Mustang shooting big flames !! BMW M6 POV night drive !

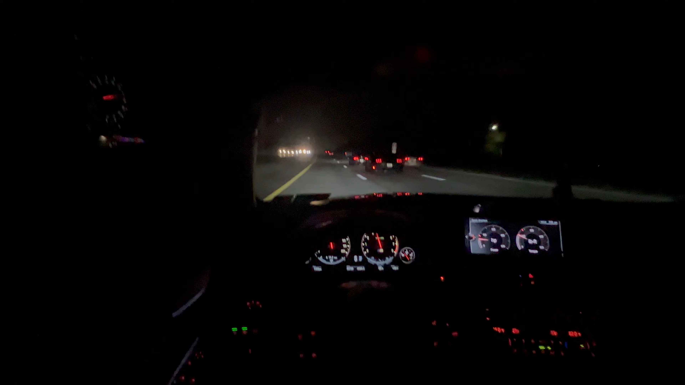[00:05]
yeah oh he's shooting flames oh yo yo yo what's going on guys it's j whips coming at you today with a pov night drive so i don't really know how much y'all like these night drives i know a couple of you guys did um there i know your visibility is not very good you can't really see very much but i'm hoping it's not too bad so i'm gonna film it and if it comes out good i'll post it why not all right i'm